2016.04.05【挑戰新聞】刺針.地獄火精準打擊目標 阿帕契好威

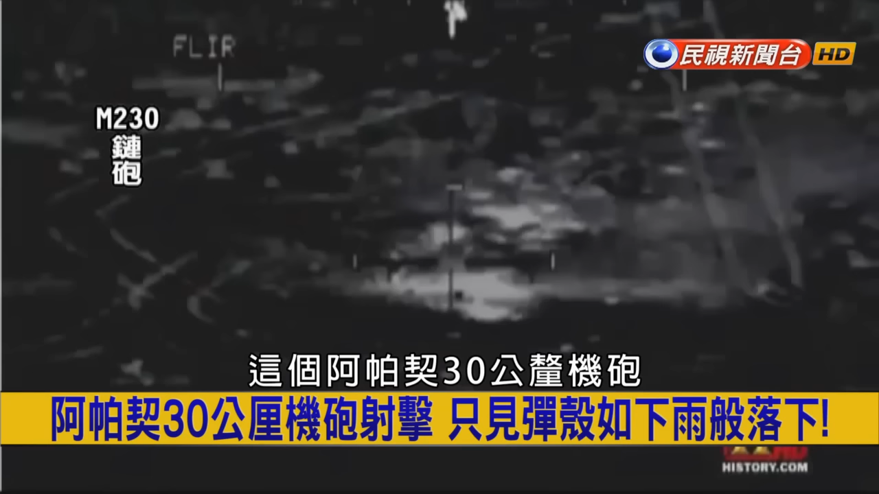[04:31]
这个30公里这个机炮其实又很厉害它这个机炮其实可以说是一个经过特别设计的这个M230这个链炮因为为什么你知道吗一般这个机炮
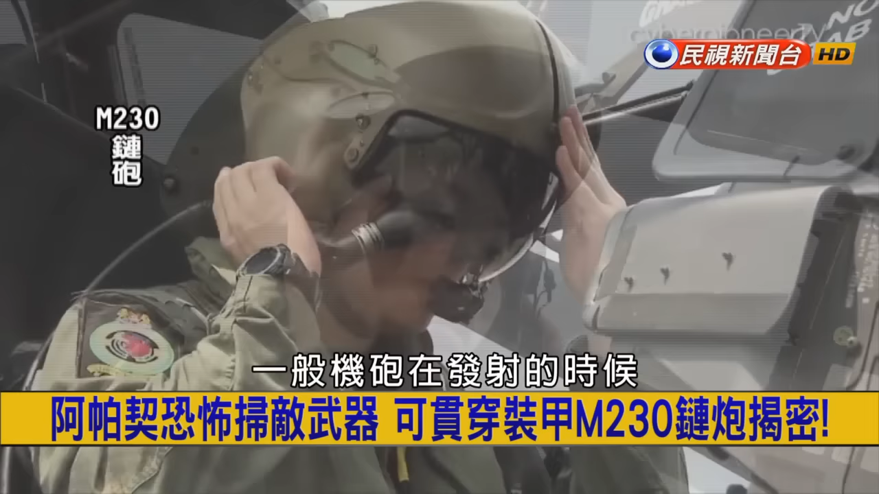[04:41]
那个在发射的时候它发射炮弹出去它通常要透过后座力然后把原本那个弹壳往后顶然后把它顶出那个机炮那个等于那个弹药
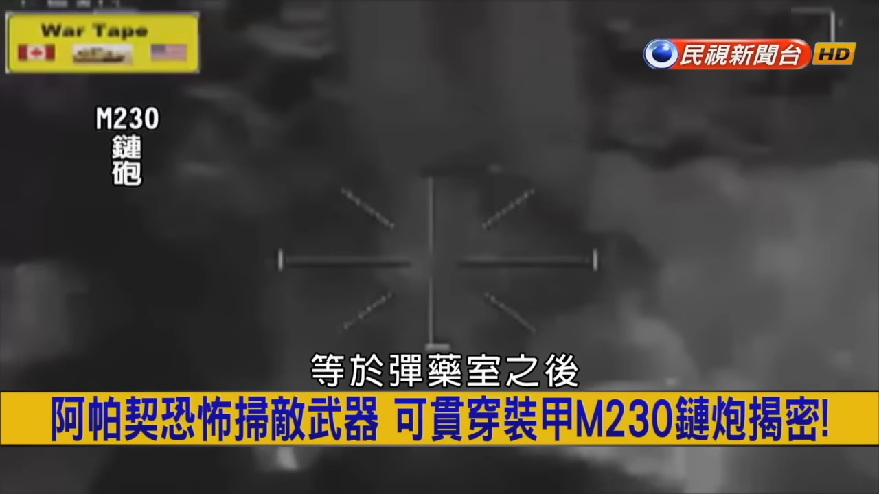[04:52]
室之后再由那个机械方式让下一枚这个炮弹还没有发射炮弹进弹然后再完成避锁跟发射这样一个过
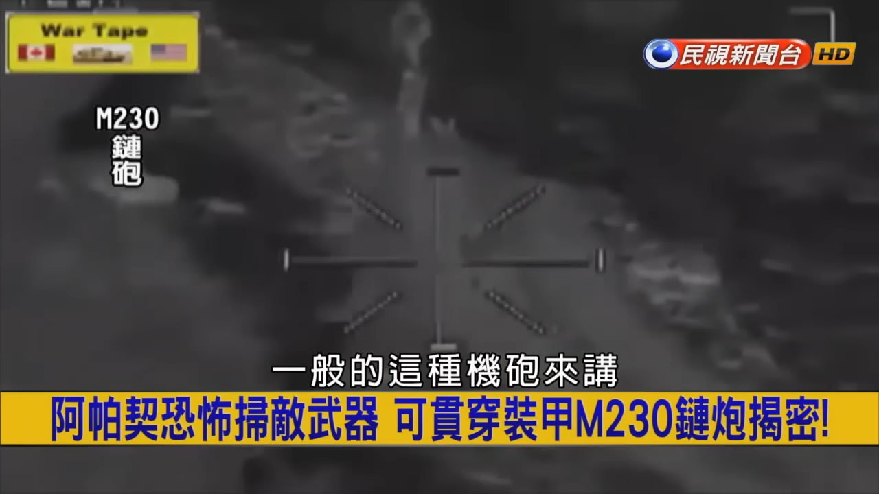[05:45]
般的这种机炮来讲它等于是一个特大号的步枪它是一种直射式
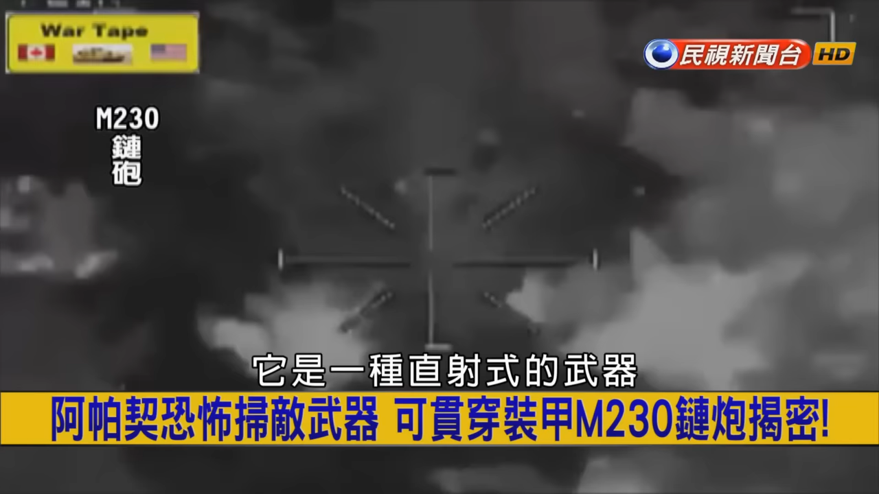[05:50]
的武器但是这个两三栋这个链炮它射出去它这个弹道其实是有点弯曲的抛物线这个抛物线的一个是那个抛物线的一个弹道所以也让这些在地面上被打的这些人其实有时候它可能没有办法精准的确定就是
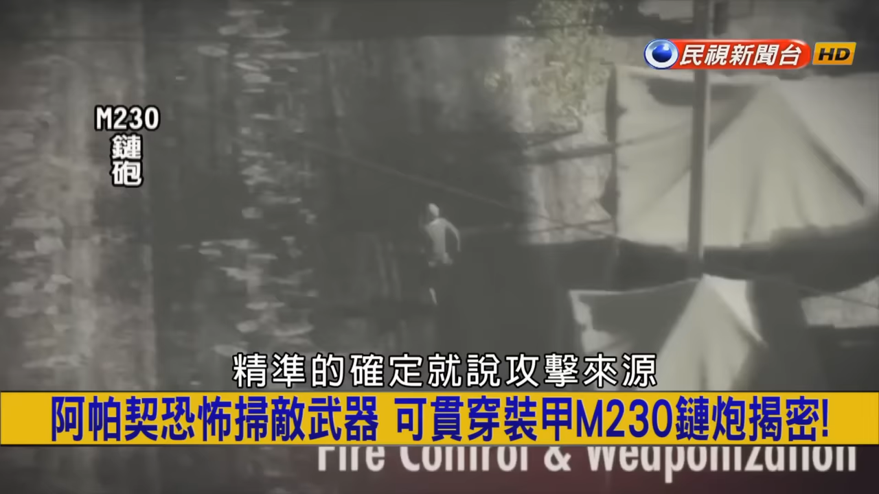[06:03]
说它那个攻击来源但是你看这个M两三栋这个链炮它的这个射击可以说非常的一个优异而且它用M789这个弹药它这个弹药其实非常特别它本身是既具备破片也具备这个喷咽这个性能也就是说它击中目标以后它里面这个锥形成型装药可以产生可以
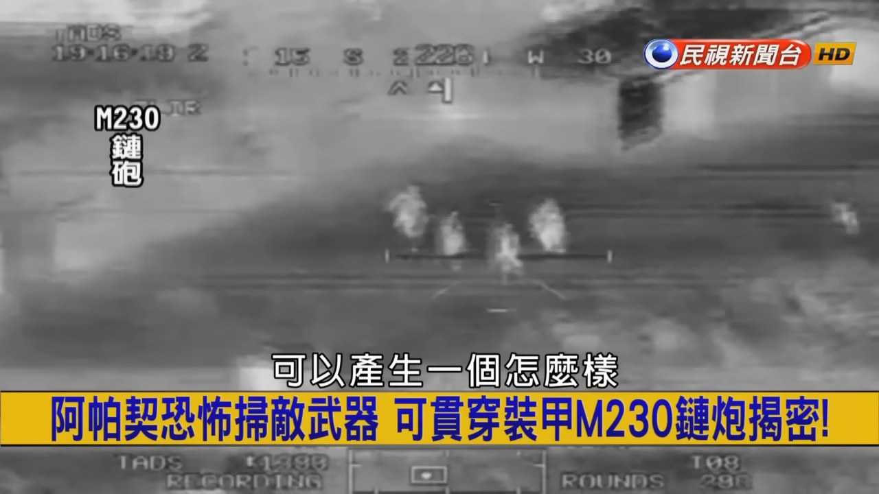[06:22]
产生一个非常高热的一个细小的这个喷咽然后这个喷咽可以大概烧穿50公里左右没有这个装甲那你看一般